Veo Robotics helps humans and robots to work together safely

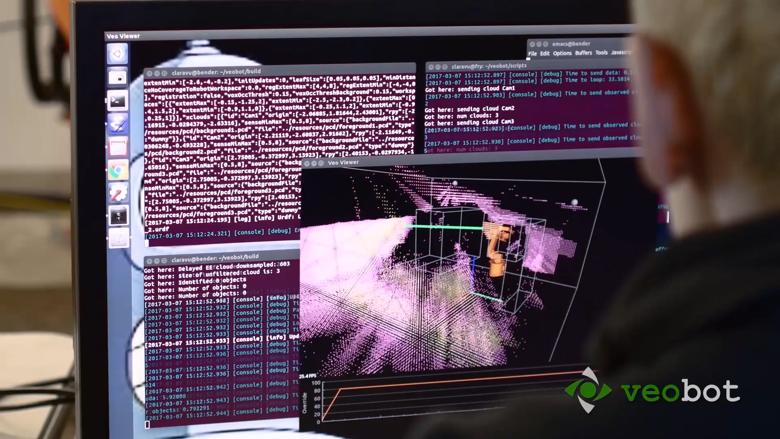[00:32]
Using the Veil system, it's possible for a person and a robot to work together to get this job done in a very straightforward manner.
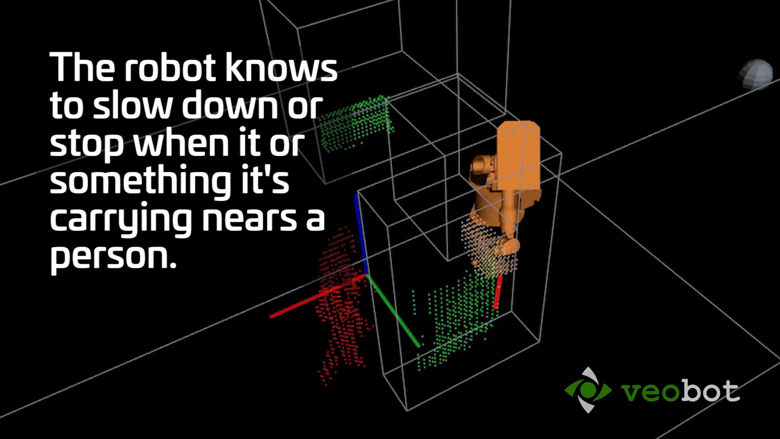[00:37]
Since we're monitoring the entire 3D area in high resolution, it's not even necessary for an entire person to get near the robot.
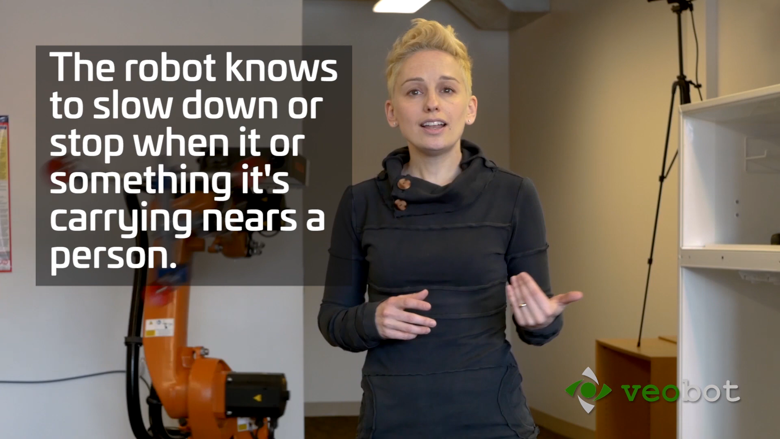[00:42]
It's enough to just hold out your hand.
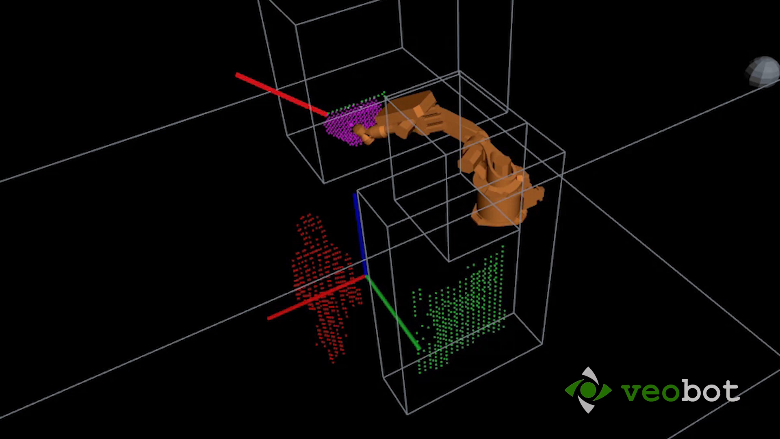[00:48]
On the screen over here, you can see the red line that represents the shortest distance between any point on the robot and any object in the environment.
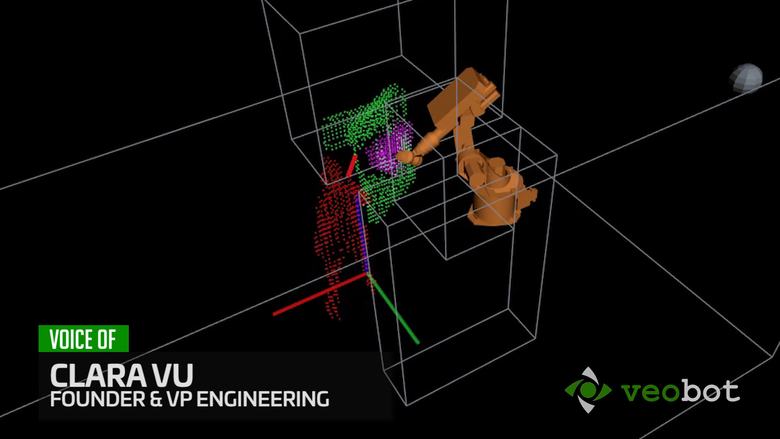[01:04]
the robot is now monitoring not just the robot itself but also the workpiece so that it's going to control speed not just based on whether someone's near the robot but whether someone's near the workpiece that the robot is carrying.